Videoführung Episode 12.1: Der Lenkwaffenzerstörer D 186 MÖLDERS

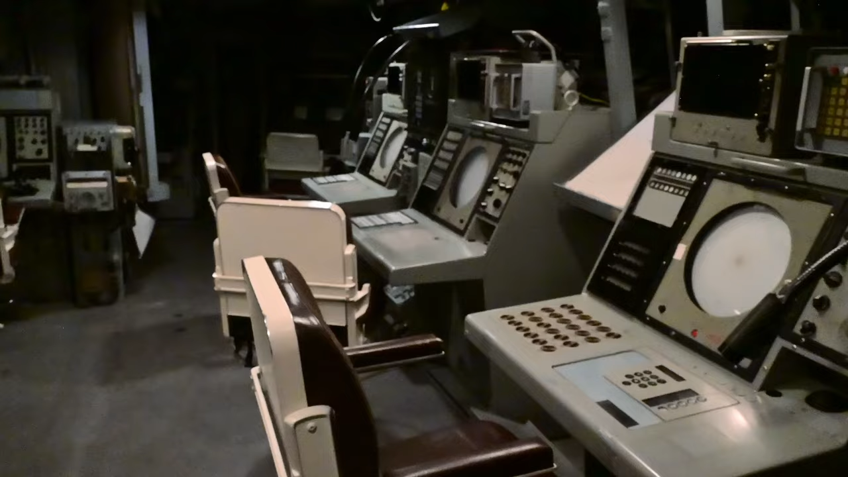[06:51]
Sämtliche Sensorinformationen des Schiffes laufen in dem Führungs- und Waffeneinsatzsystem Sartir genannt zusammen und können auf die Konsolen eingespielt werden und dort abgerufen werden.